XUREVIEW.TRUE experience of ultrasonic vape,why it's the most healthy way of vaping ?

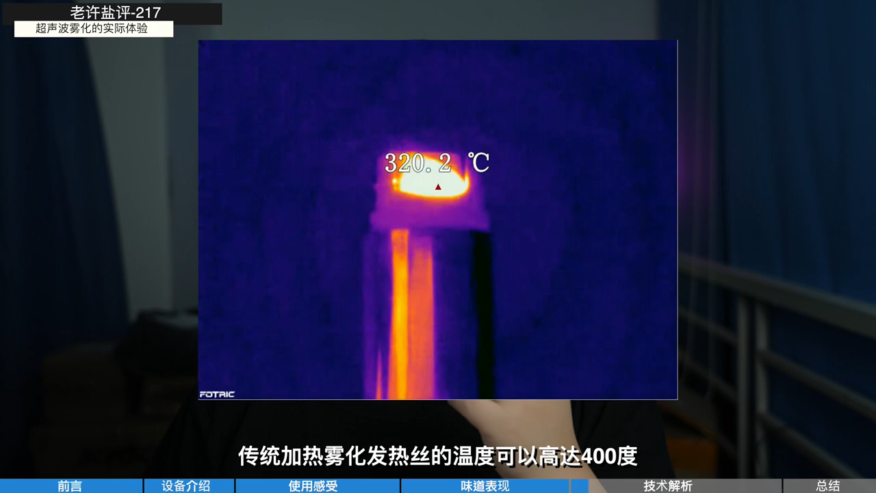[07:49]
The heating wire can reach 400 degrees.
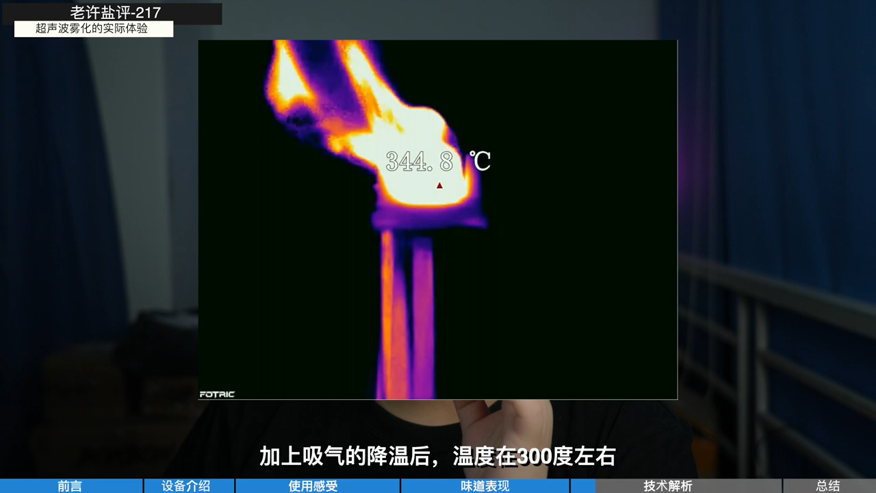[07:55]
On screen: spot 344.8°C
Average is about 300 degrees due to air flow cooling. Ultrasonic atomization is during the molecule vibration.
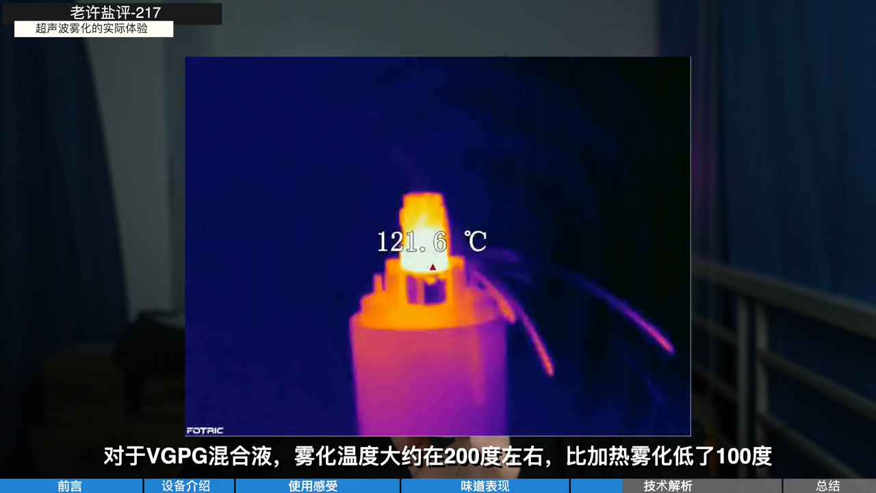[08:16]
On screen: spot 121.6°C
For the mixed solution of VG and PG, the vaporized temperature is about 200 degrees.
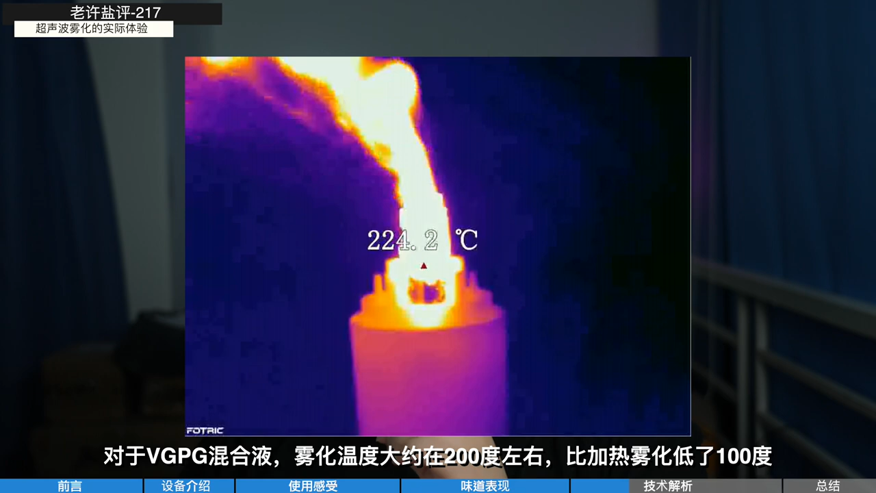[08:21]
On screen: spot 224.2°C
100 less than heating. And the flavor may not add the best expression temperature. That's the reason why some flavor will fade.